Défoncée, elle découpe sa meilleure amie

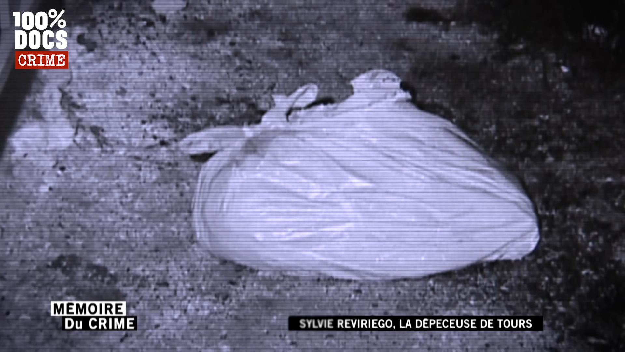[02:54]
Un tronc, des membres, mais pas de tête. Difficile donc d'identifier ce corps sans visage.